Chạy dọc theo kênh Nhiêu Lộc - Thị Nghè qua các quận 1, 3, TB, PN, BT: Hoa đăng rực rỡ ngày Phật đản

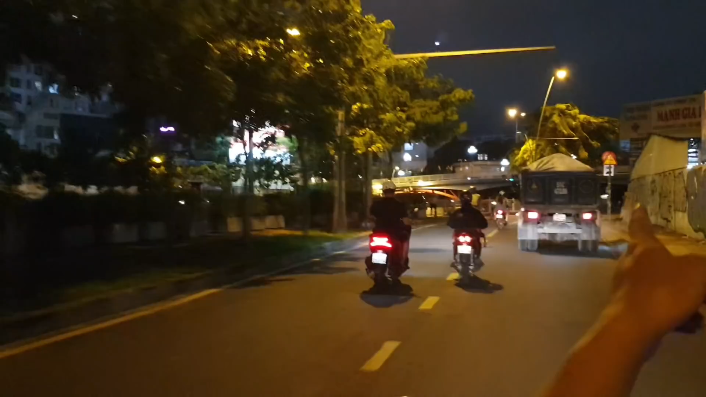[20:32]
Ở Phú Nhuận chứ. Phú Nhuận chứ. Phú Nhuận, ở đây Phú Nhuận. Ở đây quận nhất, ở đây Phú Nhuận.
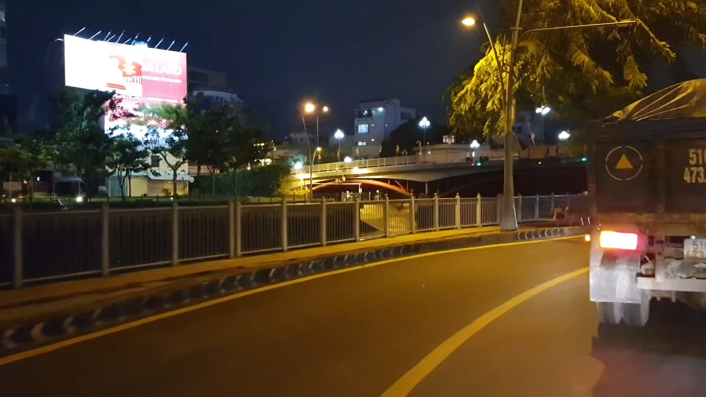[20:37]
Ở đây mới Phú Nhuận. Cầu Công Lý. Cầu Công Lý.
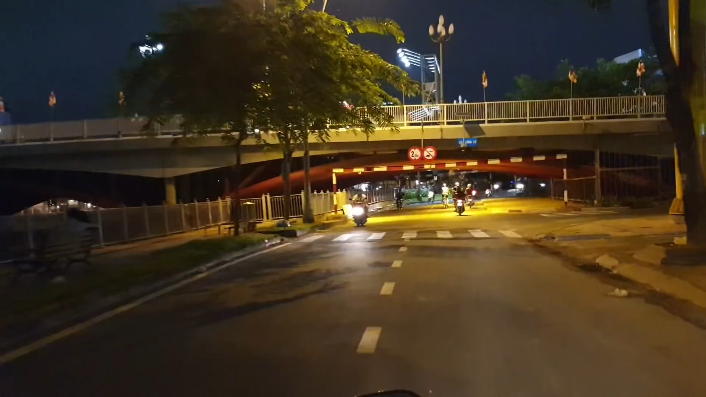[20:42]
Đây là dưới gầm cầu Công Lý. Đây, cái cầu này mỗi lần đi qua mình có cảm giác là phải cúi cái đầu xuống.
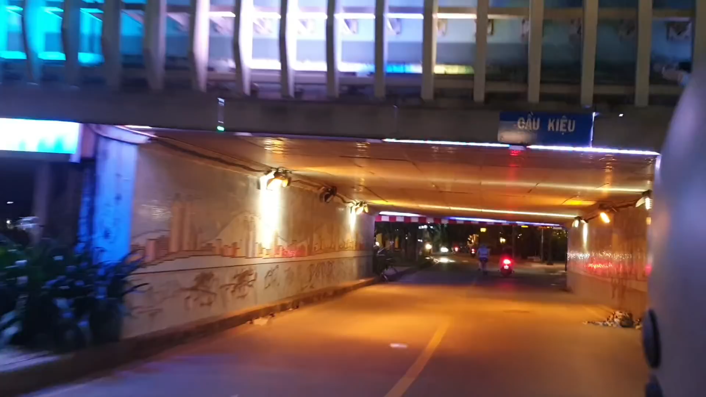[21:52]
Cái cầu đi qua mỗi ngày luôn. À. Cái cầu đó anh em đi qua mỗi ngày luôn đó. Đây là Hoàng Sa, phường Tân Định, quận Nhất. Để tiếp tục nếu mà đi qua là tới quận nào ta? Bình Thạnh. Là Bình Thạnh đúng không? Không được đó, mình bên này á luôn quận Nhất. Bên đó mới là Bình Thạnh.